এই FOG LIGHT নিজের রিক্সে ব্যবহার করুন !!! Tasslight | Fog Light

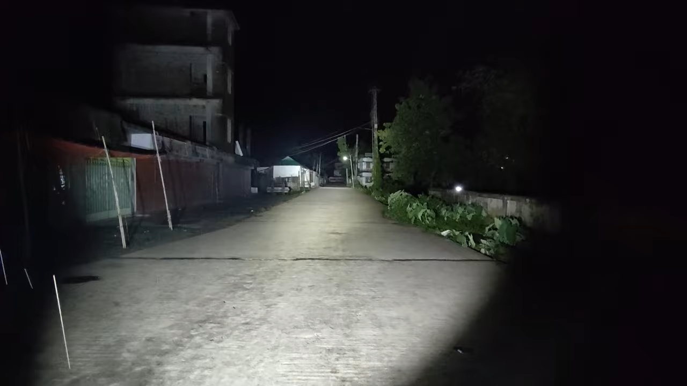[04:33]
এই যে লাইট, আর ওই যে রাস্তার মাথা, ওই যে রাস্তার মাথা, ওই যে একদম ক্লিয়ার দেখা যাচ্ছে খালি চোখে। আমরা অন্যদিকে মারবো, দেখে তো ভাই ওইদিকে মারেন তো।
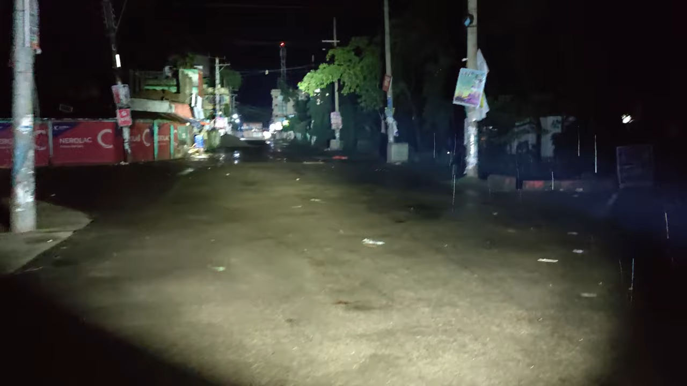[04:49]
একটু ক্লোজ করেন দেখি, হ্যাঁ ওই মাথায় মারেন, এম করে একদম।